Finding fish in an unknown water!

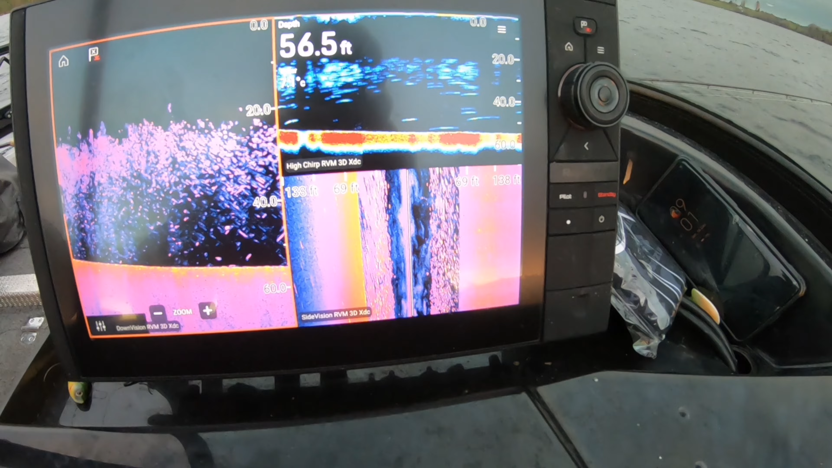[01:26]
On screen: depth 56.5 ft
I just wanted to stop to let us have a look at some of the bait fish that we found.
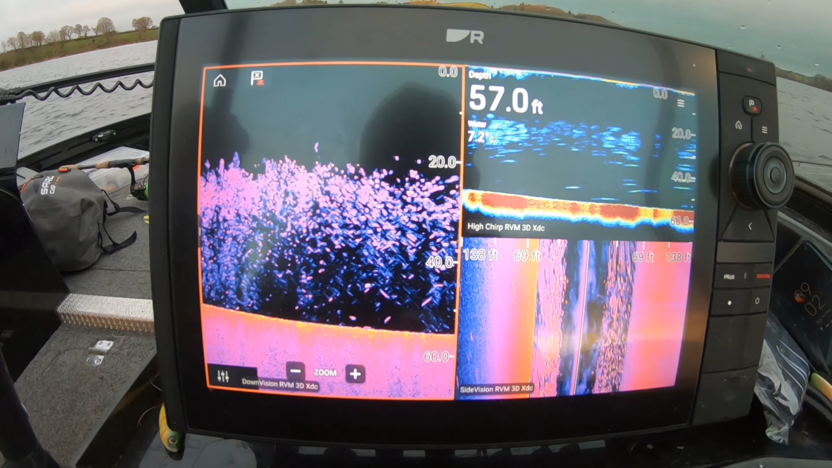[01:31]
On screen: depth 57.0 ft
Absolutely insane. So to tell the truth, we actually have already been doing a bit of fishing.
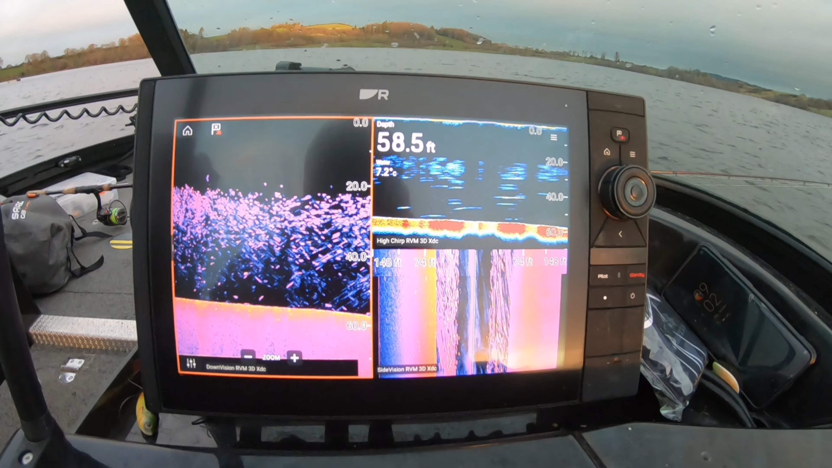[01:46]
On screen: depth 58.5 ft
So as I said, it's not a water that I'm overly familiar with from the boat.
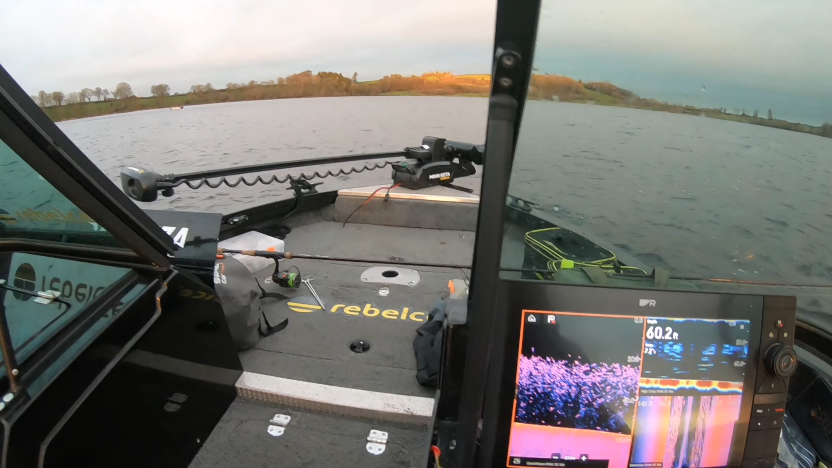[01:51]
On screen: depth 60.2 ft
So we're just going to do a bit of scouting about and see what we found. Okay, here we go. So we just came over.
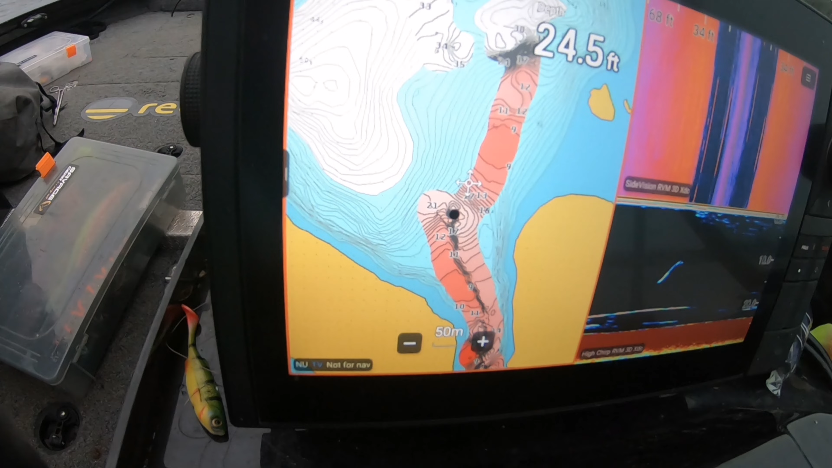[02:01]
On screen: depth 24.5 ft
A nice area. It's a bit of an entrance. So once you come out of this entrance and it drops off into like 24 feet.
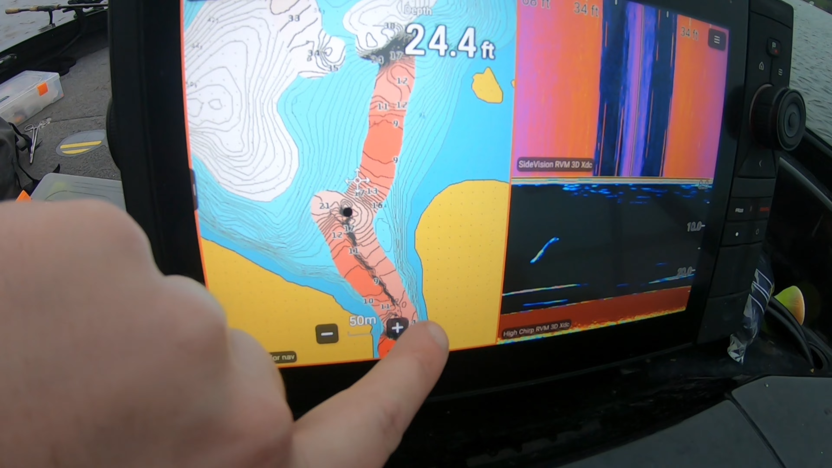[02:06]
On screen: depth 24.4 ft
And we've seen quite a few fish. You can see them on the live.
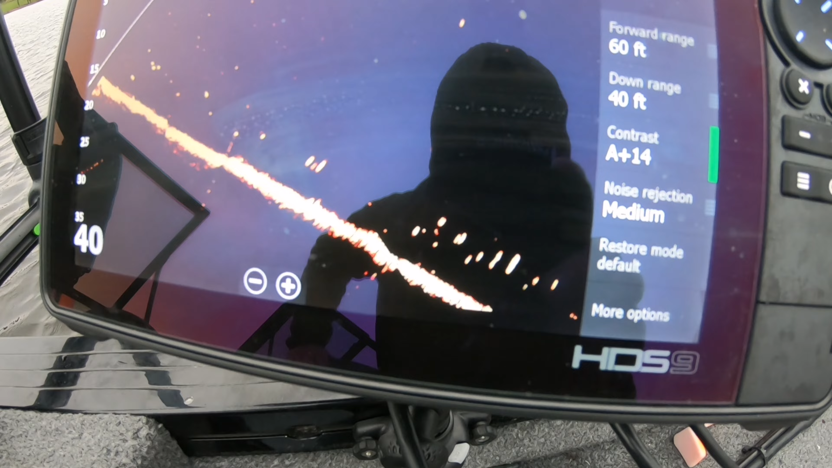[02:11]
And so we started doing a bit of perch fishing. And sure enough, then we've seen a pike coming right in.
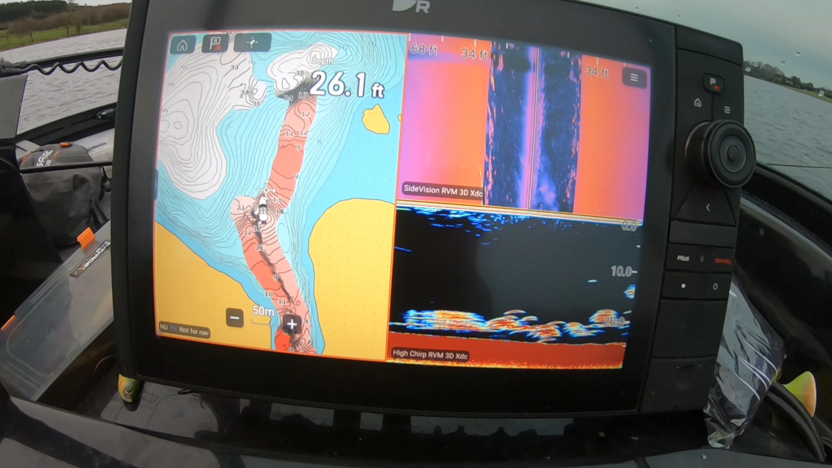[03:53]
On screen: depth 26.1 ft
Let this sort of have a bit of an idea of what I like to be looking at.
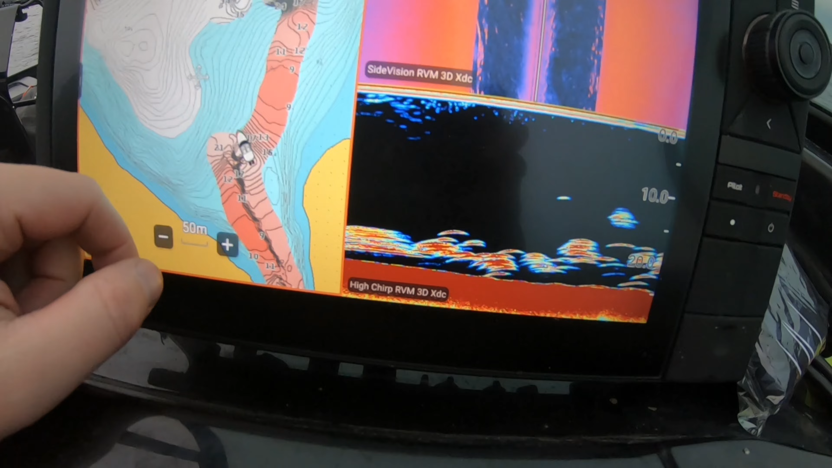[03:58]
Here you can see there's plenty of bait fish showing on the downscan.
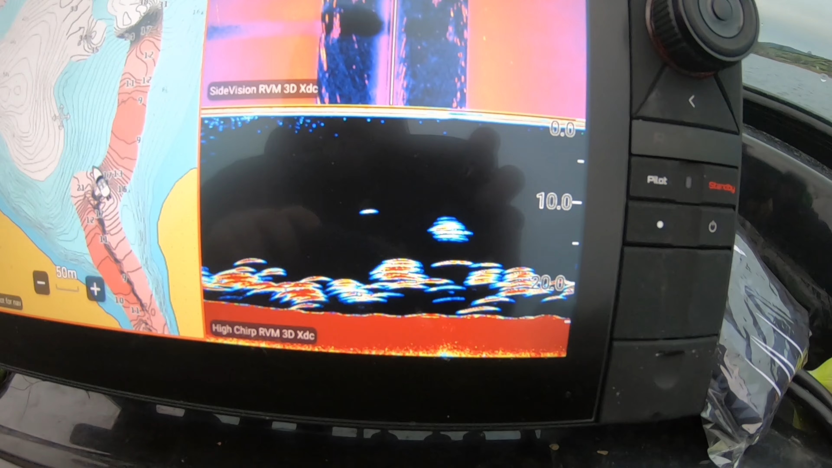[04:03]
Same side scan, obviously. You can see out to the right and left.
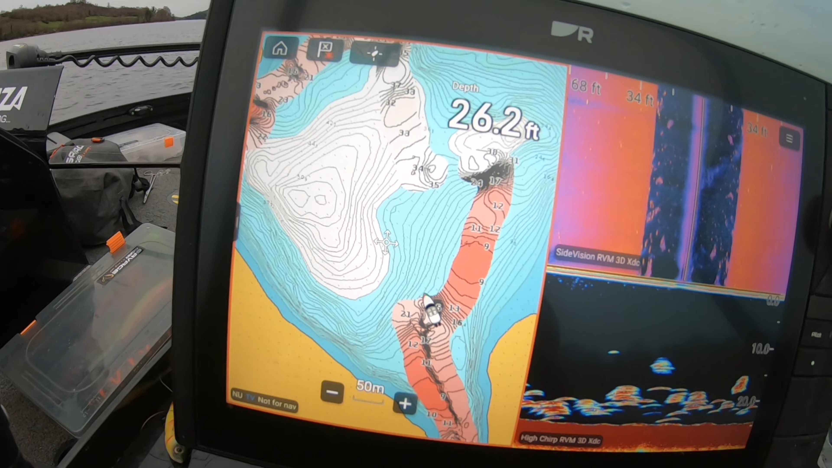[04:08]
On screen: depth 26.2 ft
But whenever I come to a water that I don't really know,
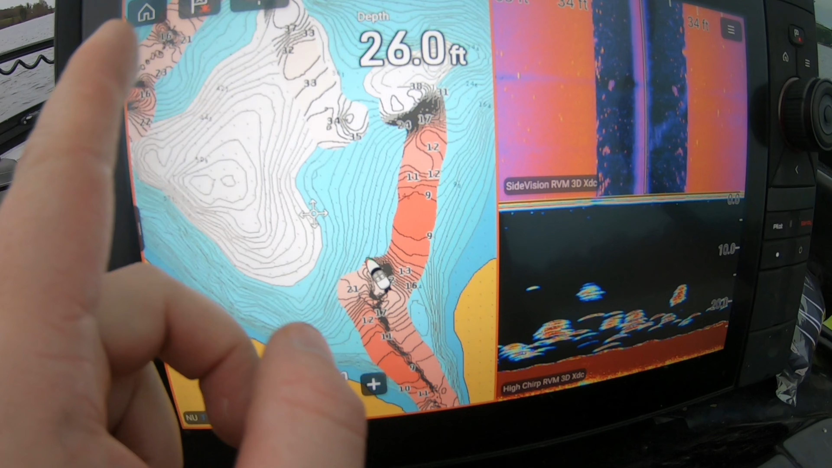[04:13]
On screen: depth 26.0 ft
you can see I've done like one lap around here before with the auto mapping. I like the fish areas where you can see there's a bit of a channel running through here, running on into the lake.
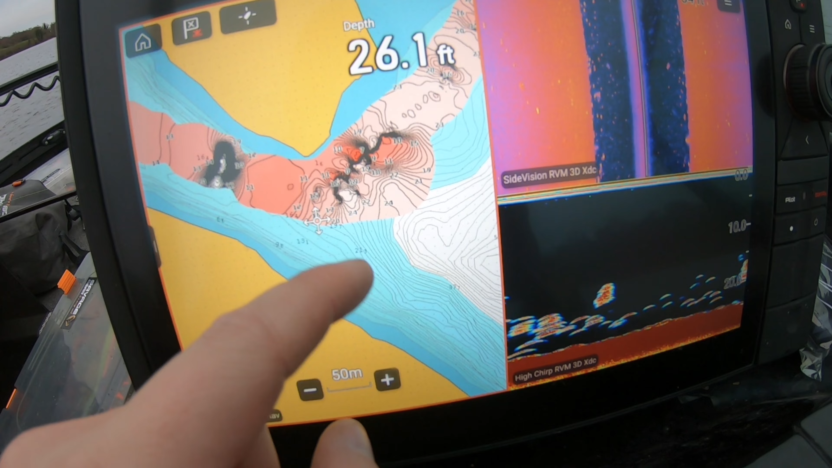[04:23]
On screen: depth 26.1 ft
I like the fish off the point and target any fish that's moving between
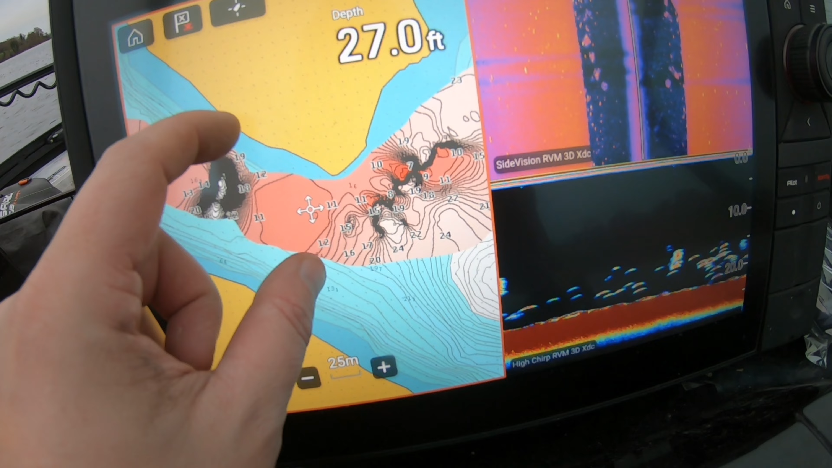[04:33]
On screen: depth 27.0 ft
this open part and that open part. But if you think about it, it's one narrow corridor where the fish are going to have to move in between.
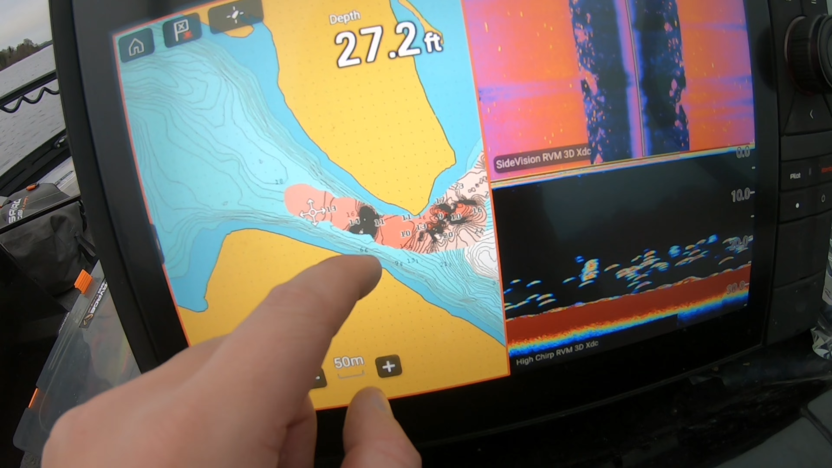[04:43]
On screen: depth 27.2 ft
So that's one area I always like to go, always fish off points in the deep water, drop offs.
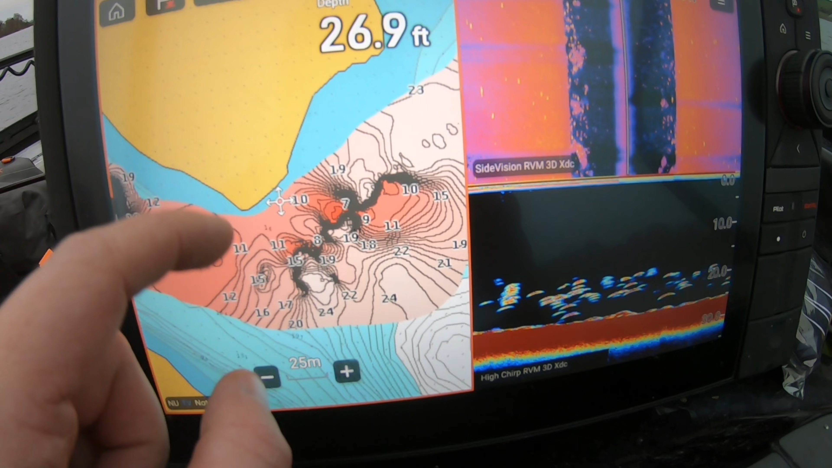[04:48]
On screen: depth 26.9 ft
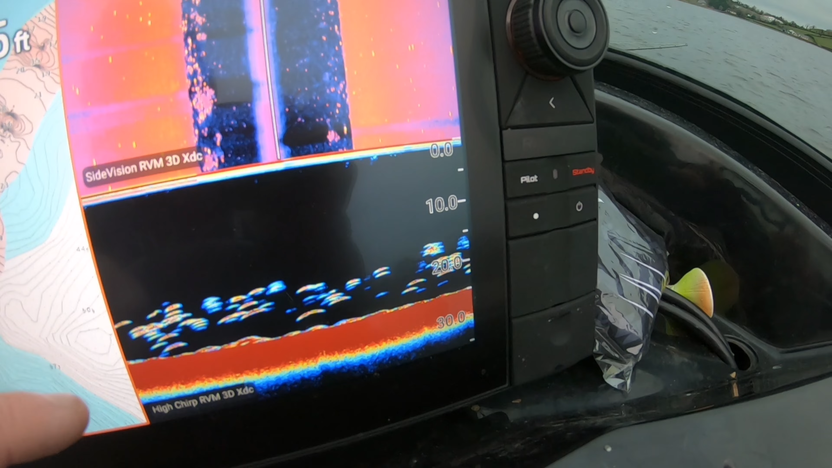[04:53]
But obviously, you're always looking for your bait fish. That's the number one thing.
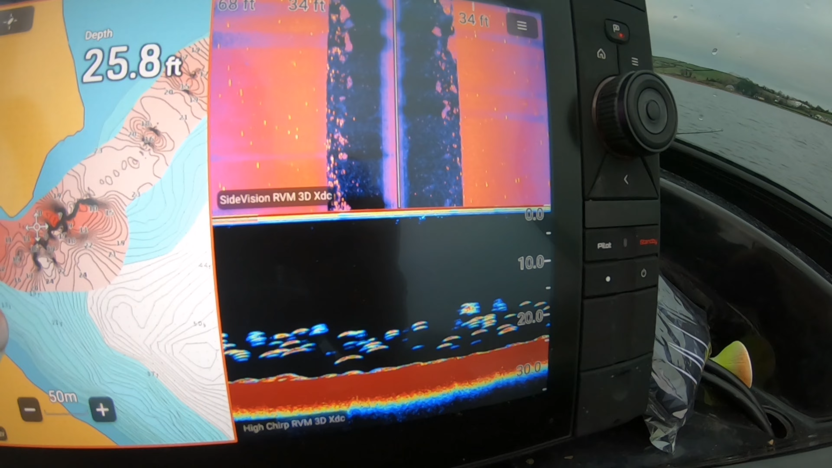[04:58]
On screen: depth 25.8 ft
I don't know what's going on today, but they seem to be interested in the drop shot instead of the dead baits.